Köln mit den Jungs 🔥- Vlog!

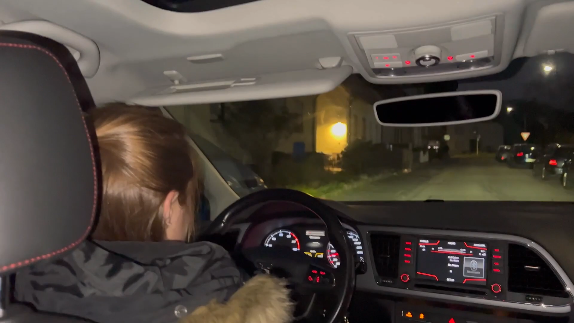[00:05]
Die Lena fährt uns jetzt zum Bahnhof und dann treffen wir die Jungs und fahren Richtung Köln.